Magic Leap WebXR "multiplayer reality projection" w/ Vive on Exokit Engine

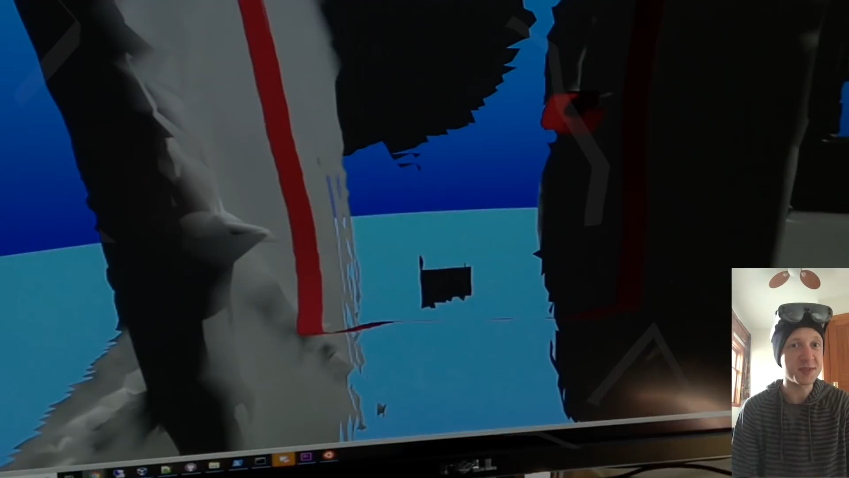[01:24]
I'm just basically taking the raw geometry buffers blasting it over to my PC.
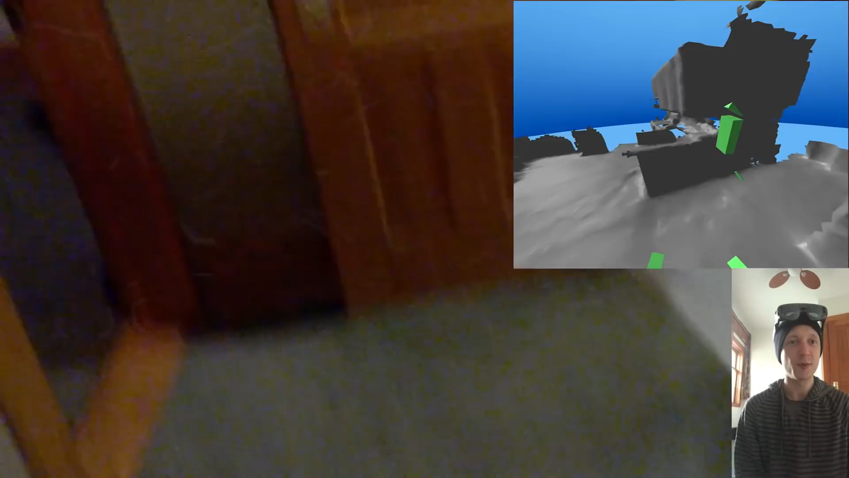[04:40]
The way that he moves though is that he is using the regular teleport controls. Where you point at a location on the ground and you will teleport there. But other than that, this mesh is 100% to scale and it allows people
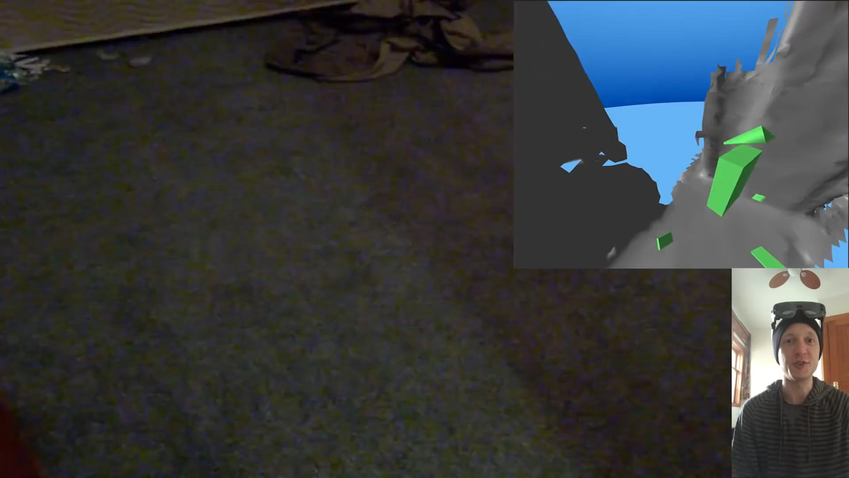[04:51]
to walk into your reality from a vive.
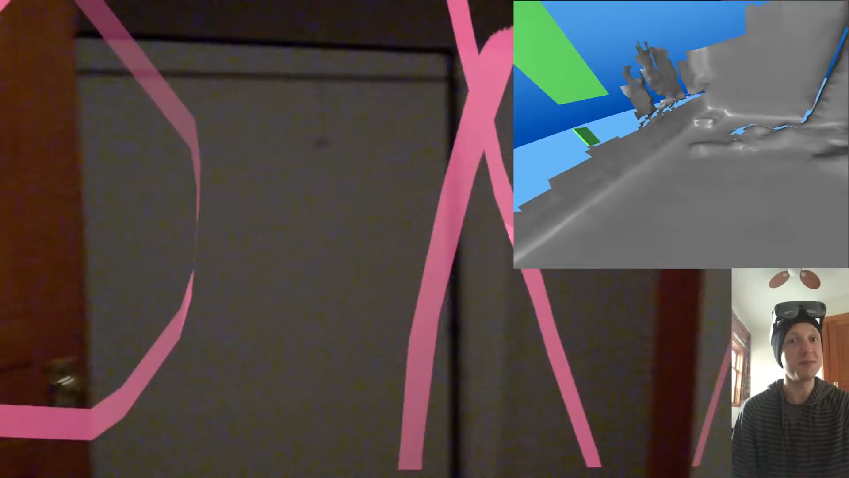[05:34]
The only reason that it wasn't and that the performance isn't that great right here is because one, we are on opposite sides of the continent.
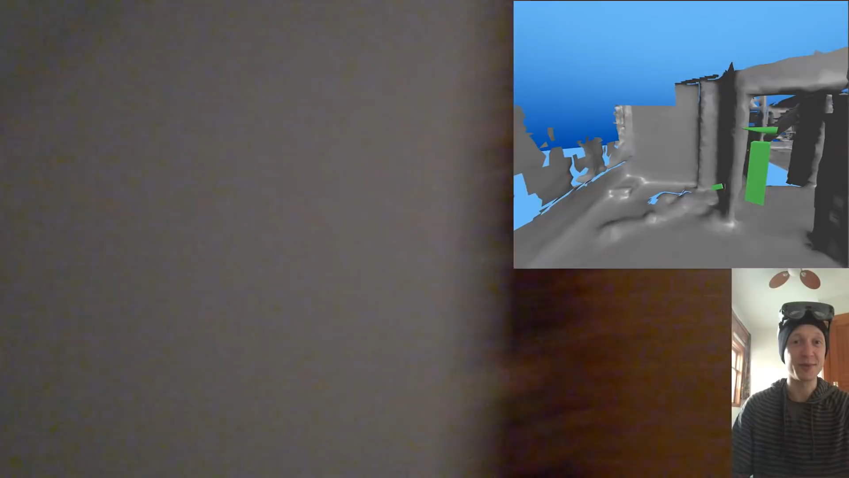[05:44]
And number two, you have to remember everything is running off of this little thing.
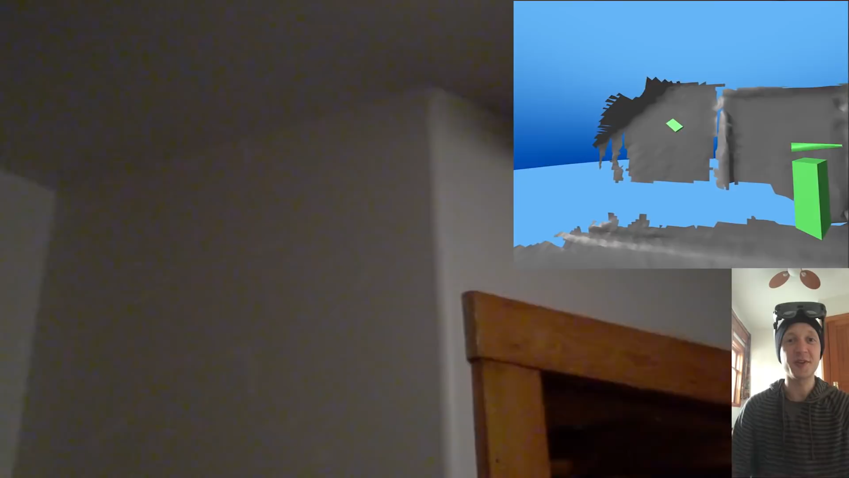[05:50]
There is absolutely no other computer involved other than of course his Vive running his Vive. But he is directly connected to my magic leap. And the also other really interesting part of this,
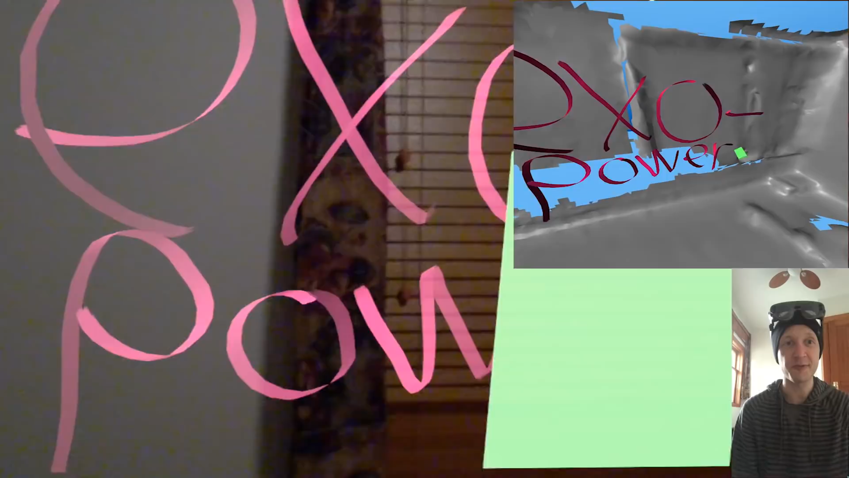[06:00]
we've never tried this before but I would love to, it's that we could totally take the magic leap out on the town,